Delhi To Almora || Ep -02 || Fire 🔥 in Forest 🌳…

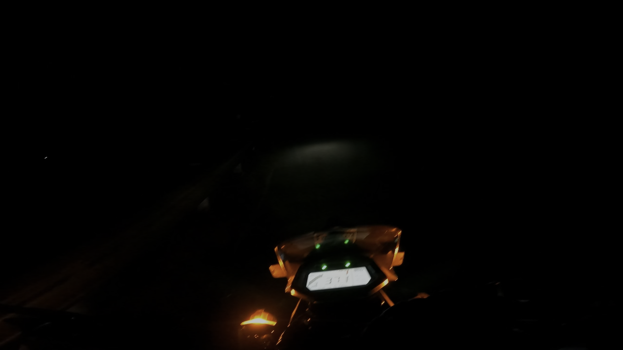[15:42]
देखो लाइट बंद करता हूँ, देखो कुछ दिख ही नहीं रहा और जंगल है भाई चारों तरफ। मजा आता है लेकिन ऐसी जगह पर राइड कर रहे हैं ना, टू मच फन। और ये देखो पूरा अल्मोड़ा कितना ब्यूटीफुल लग रहा है, थोड़ा रोमांटिक गाने चल रहे हैं, फुल माहौल सेट है भाई।